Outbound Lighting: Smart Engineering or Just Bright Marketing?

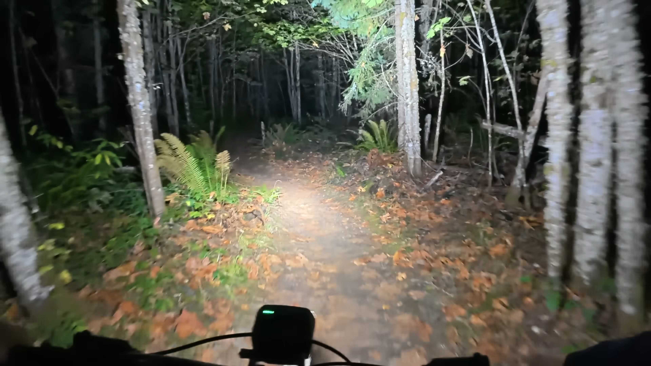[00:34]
We are out on the trail, finally night riding. Currently got the Trail Evo up front on the handlebars and the hangover on the head. I do like how compact they are. Alright, twisty, turny, high speed.